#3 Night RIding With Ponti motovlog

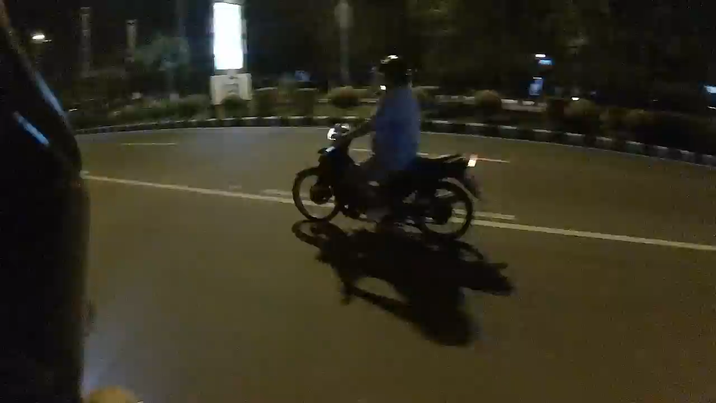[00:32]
enggak bakal gue blur enggak bakal biarin ngapa gatal ya bang aduh oke kita jalan ini ponty motovlog riding
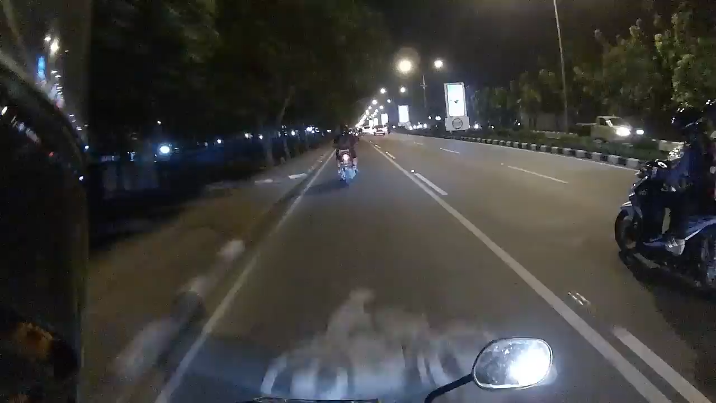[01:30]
ini sekarang baru jam setengah sepuluh jalanan masih rame masih rame wah apaan tuh rajia ini bulan-bulan september ini itu banyak rajia sekarang jadi bagi teman-teman surat-surat
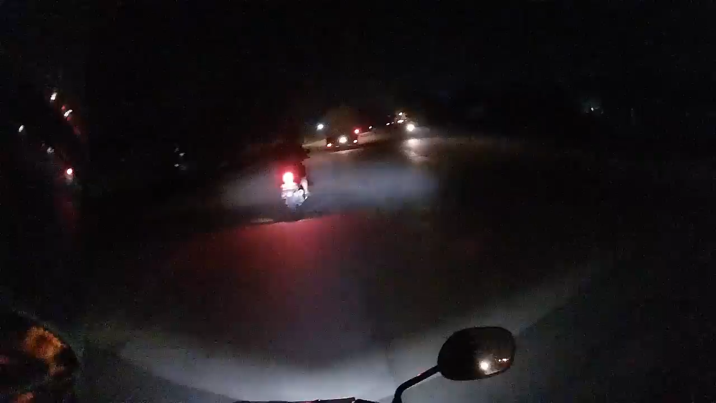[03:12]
kita udah sampai di simpang 4 di suci butuh ini kemarin pas hari bunga-bunga itu sempat yang kubur dunia gila macet banget dari sini aduh ampun dah
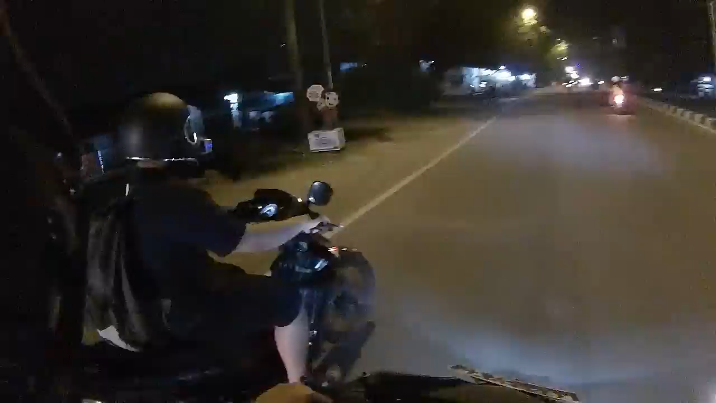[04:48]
pak belok kasih sen mbak hati-hati hati-hati
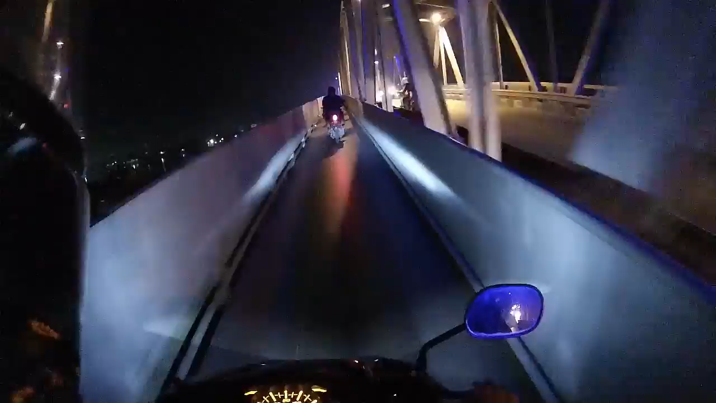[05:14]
hati-hati Soalnya kalau pas hujan itu licim banget, jadi hati-hati jangan tidak perlu buru-buru lah kalau di
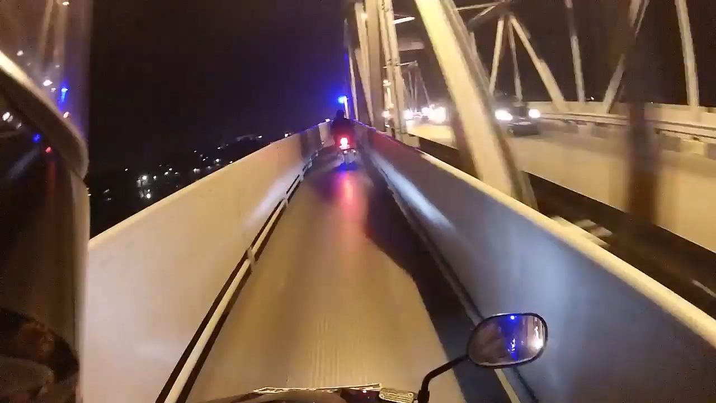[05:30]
sini Nah begini kan ada pengendara lain yang seperti sepeda jelas pelan-pelan Dan ini bukan cuma khusus pengendara roda 2, itu bisa saja untuk sepeda, sepeda bisa lewat, perayaan jalan kaki juga bisa lewat sini Nah jadi kita jangan arogan lah, jangan egois